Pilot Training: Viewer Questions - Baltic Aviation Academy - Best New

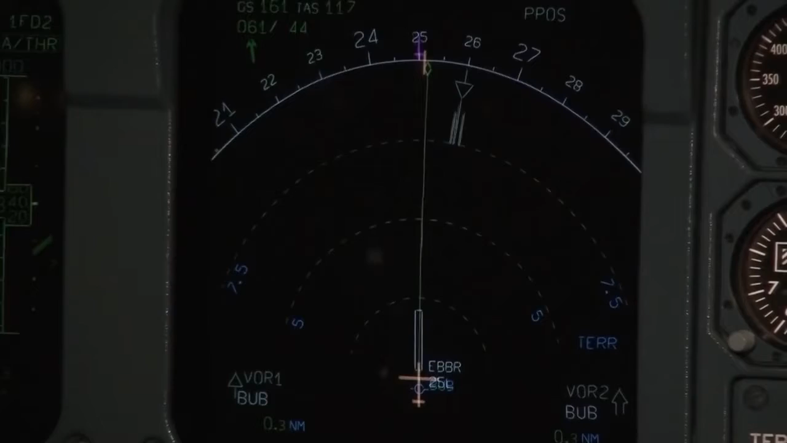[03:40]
It will give either a warning for a go-around and wincher avoidance in navigational display, or advisory when pilot needs only to monitor navigational display and make correct actions.